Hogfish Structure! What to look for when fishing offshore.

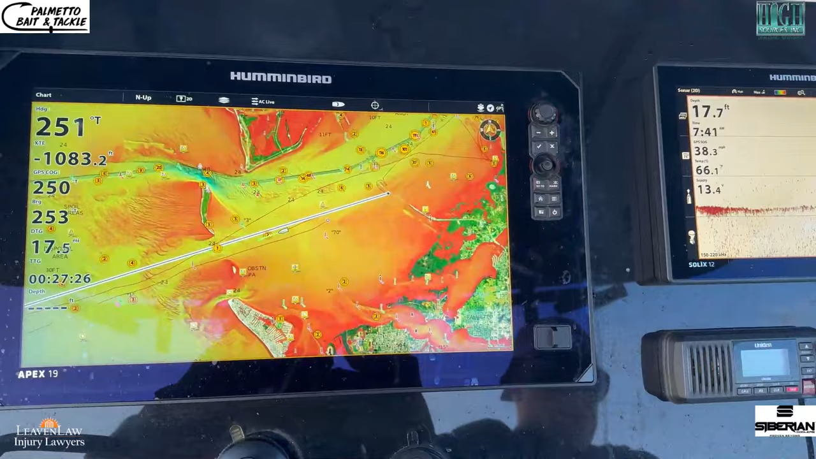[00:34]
On screen: depth 17.7 ft
All right, folks, what I wanted to talk about here is kind of show you exactly how we're kind of set up on this ledge.
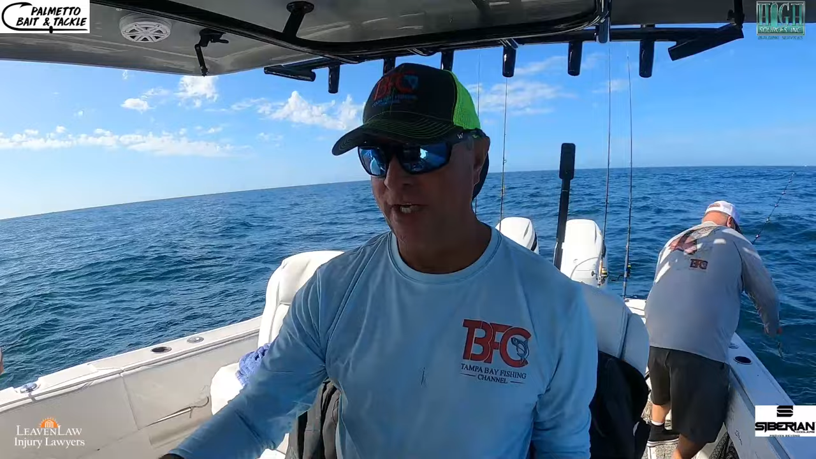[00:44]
As you can see on the Navionics, you can see where we are kind of off the ledge just a little bit. This ledge is running like this, so we're just off of it.
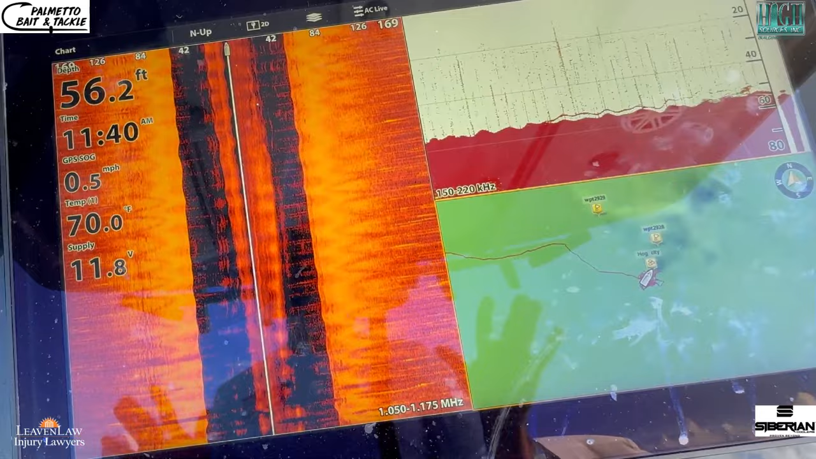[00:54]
On screen: depth 56.2 ft, water 70.0°F, speed 0.5 mph
So meaning by off of it, we have the boat that's actually in the sandy part, and then you can see the ledge off in the distance on the underwater camera.